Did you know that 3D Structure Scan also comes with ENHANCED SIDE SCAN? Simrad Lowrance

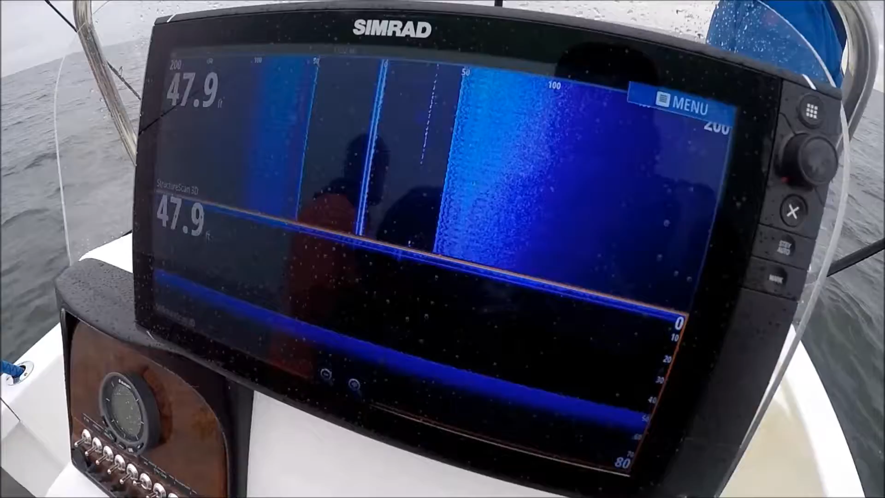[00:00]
On screen: depth 47.9 ft
All right, I want to show you something here with the new 3D structure scan. It comes with enhanced left and right scan as well. And this mark here that we're seeing repeated over and over again in about 40 feet right off our right side,
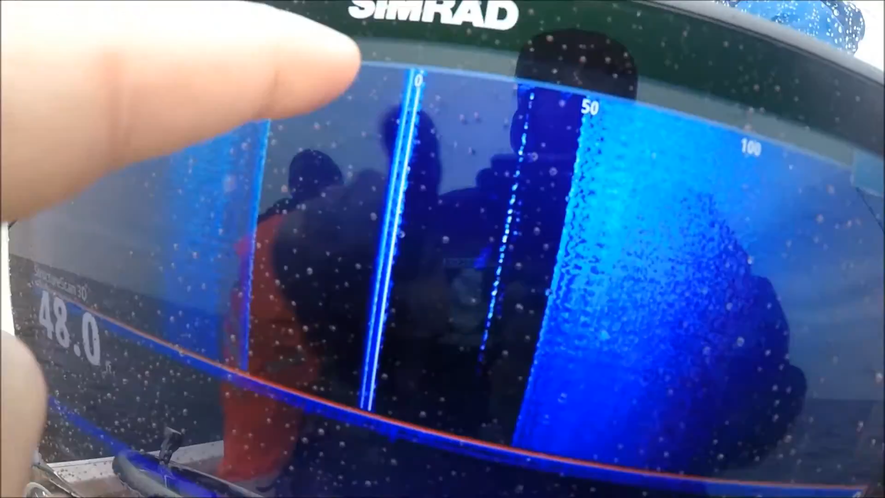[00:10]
our starboard side, that is actually an eel on a side planer out here. So the way it's working now,
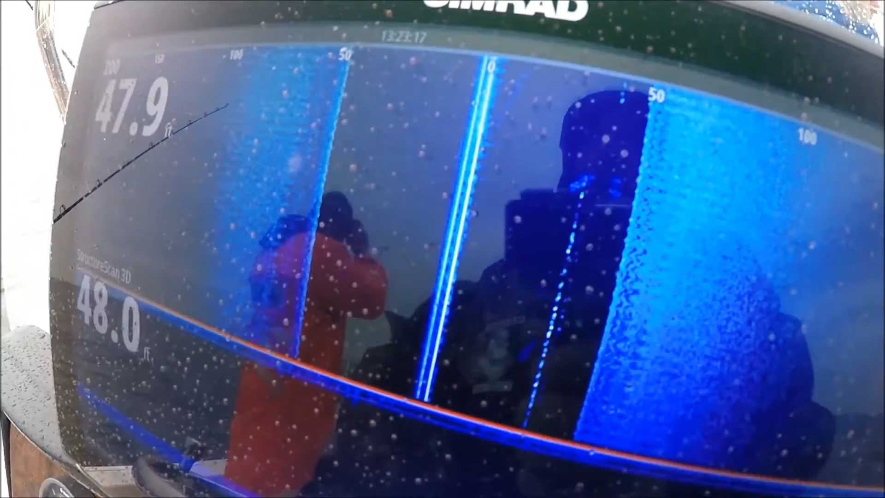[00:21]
it's so sensitive and looks so shallow plane-wise out to the sides that we're marking our actual baits as if we would mark down lines.